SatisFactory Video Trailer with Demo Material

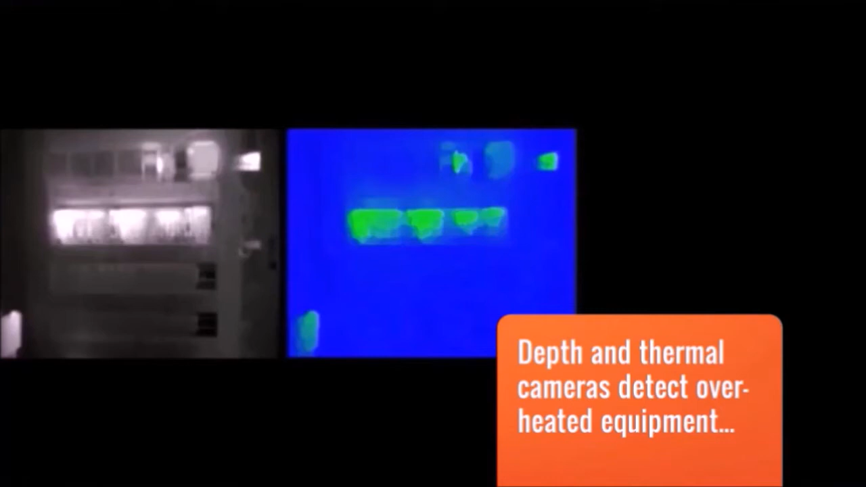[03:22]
smart depth and thermal cameras detect overheated equipment, human and object falls,